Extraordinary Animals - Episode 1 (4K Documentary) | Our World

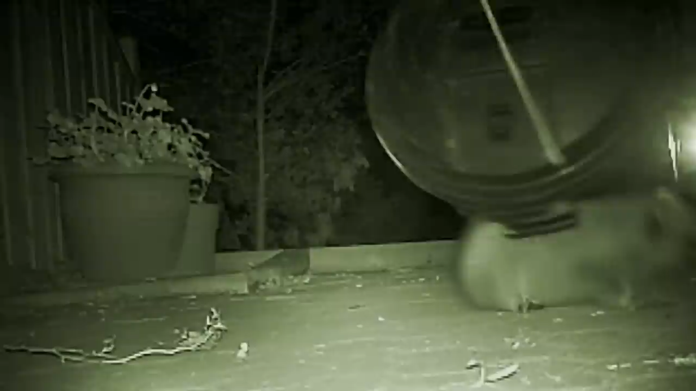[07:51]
Raiding dustbins, digging up gardens and even setting up home inside our houses.
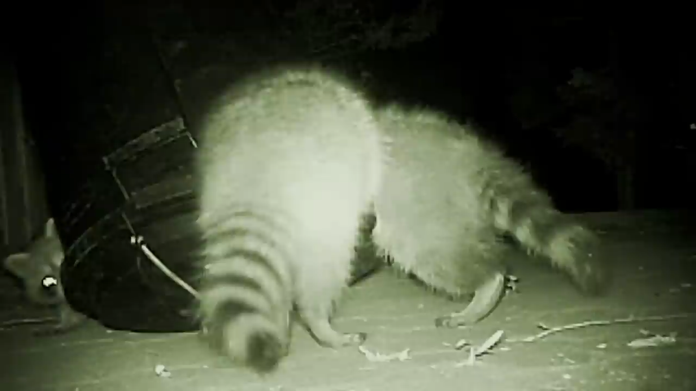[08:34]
These urban raccoons are working as a team. The bungee cord just doesn't defeat them. They flip the bin and then stretch it to open the lid just wide enough for one lucky raccoon to get inside. The rural animals never did this. Not one animal ever got into the garbage can. Ever.
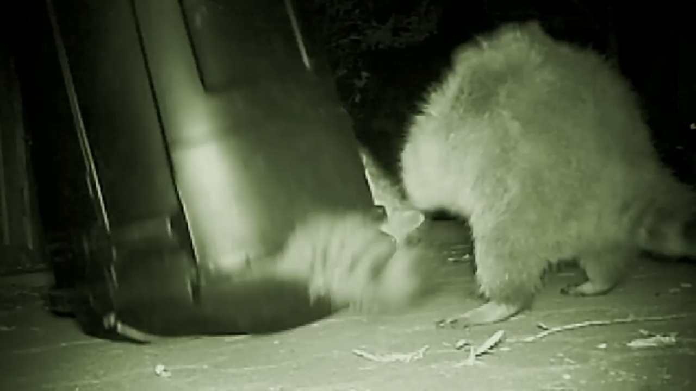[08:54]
Whereas about 80% of the urban animals figured it out. Suzanne devised other tests and the results were the same. The city dwellers always came out top of the class. I think they are street smart. They know how to approach new things and to spend some time to figure them out. Whereas the rural ones don't do that.
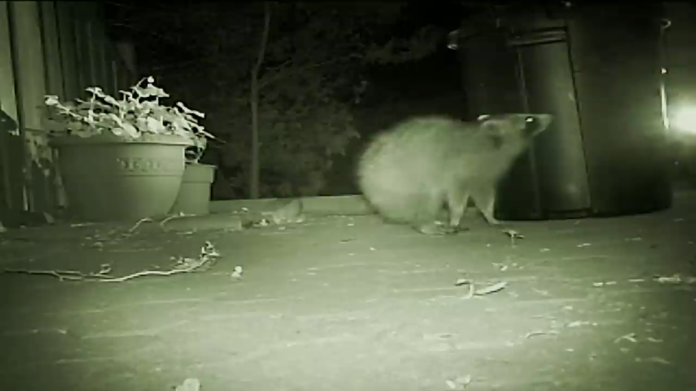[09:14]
Why would they do that? They don't have to spend time figuring out human objects.
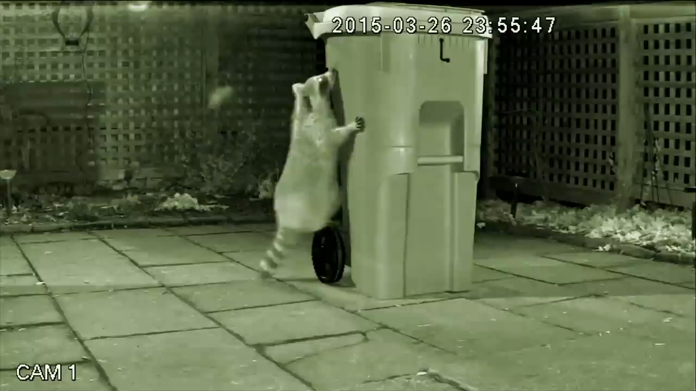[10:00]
It may be stumping the nocturnal thieves for now, but if Suzanne is right,
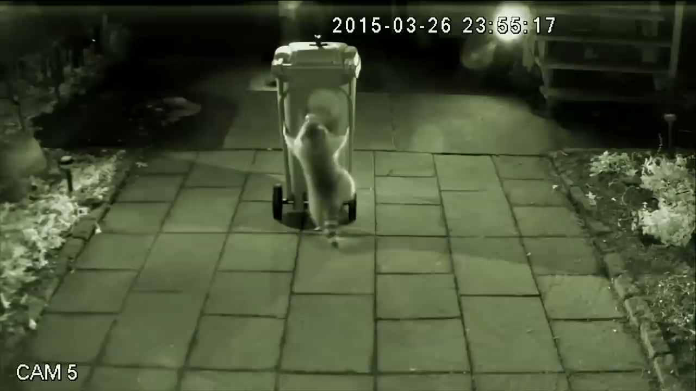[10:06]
all it's doing is ensuring that there'll be even smarter raccoons in the future.